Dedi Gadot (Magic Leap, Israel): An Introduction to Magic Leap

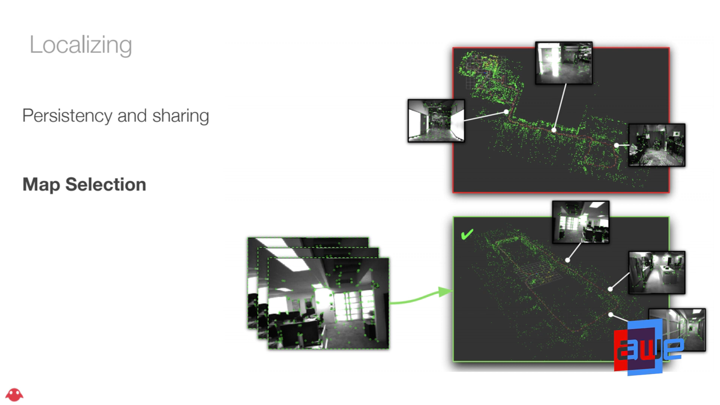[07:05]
which is a very important and difficult to achieve piece of our pipeline.
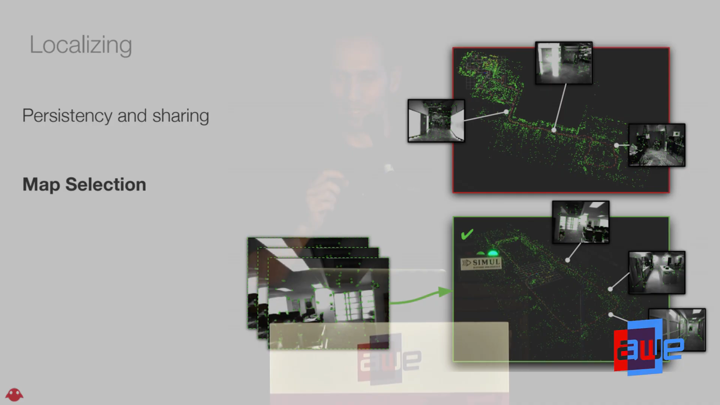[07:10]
So what is localization? What does it give us? It gives us the ability to support persistency and sharing. Persistency is the term which is used to describe that if I come to a room, leave a virtual object there, and go back another day, and the virtual object stays at the same place.
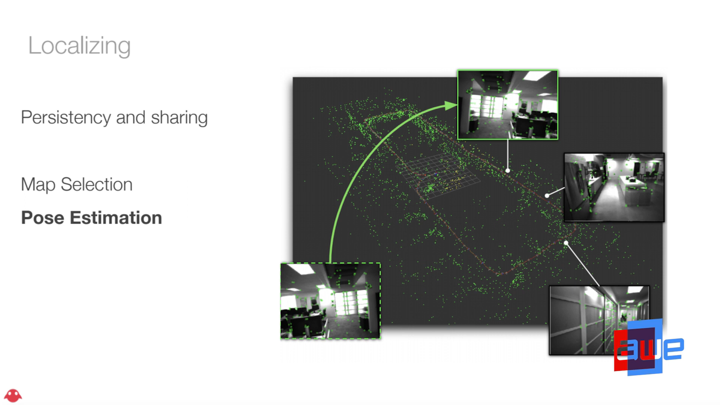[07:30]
Sharing is what happens once I enable that virtual object as public, thus allowing other users to see the same virtual object in that holding frame in that specific space inside. And the localization process is built from three different steps.
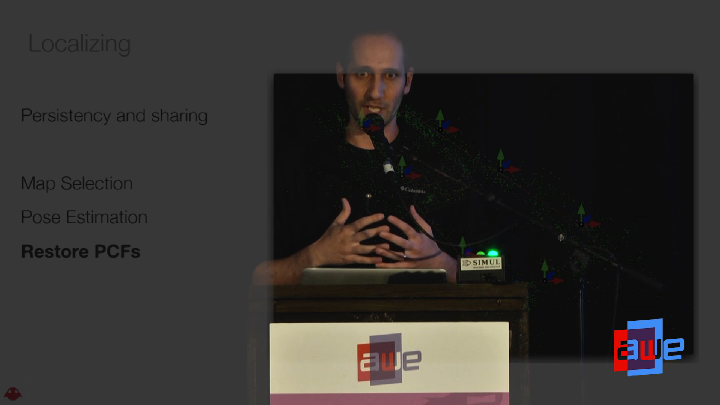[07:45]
The first step is map selection. So we have the entire AR cloud, a big cloud which describes all the physical space in virtual terms, and we need to pick the local map, a chunk from that entire AR cloud, which describes our current local environment.
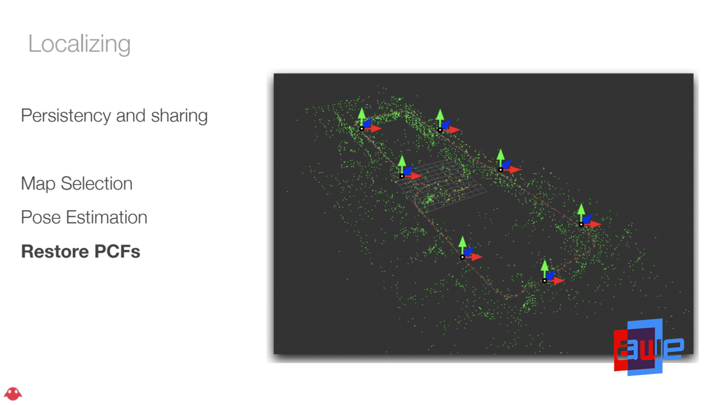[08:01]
And that's the first process that we need to do, to pick a local map from the entire AR cloud that describes the entire world. The second step, once we found the local map and we brought it into our device, we are now doing post-estimation.
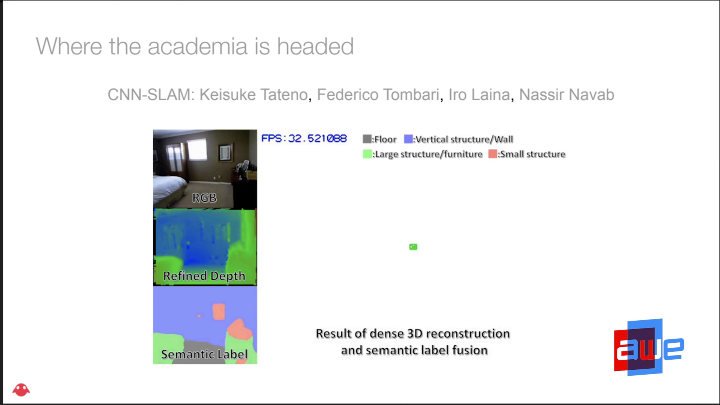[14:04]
This is why, we are very much, interested in, in academia work, such as these, which do, pixel crunching, ones, they take, you can see the RGB image,